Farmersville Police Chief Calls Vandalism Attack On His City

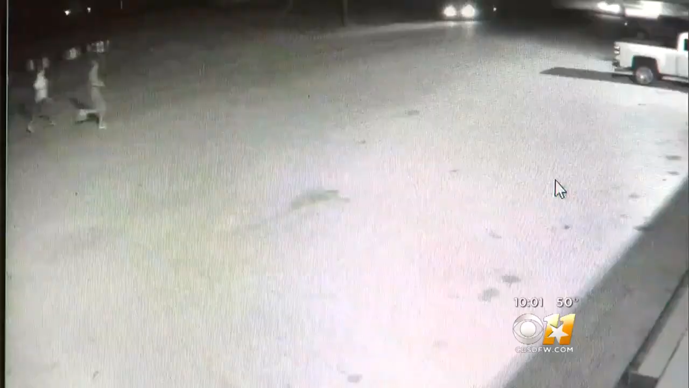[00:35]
TWO YOUNG PEOPLE CAN BE SEEN FROM VARIOUS ANGLES ON SECURITY CAMERAS RUNNING NEAR THE FARMERSVILLE GRAIN AND HARDWARE STORE LAST NIGHT.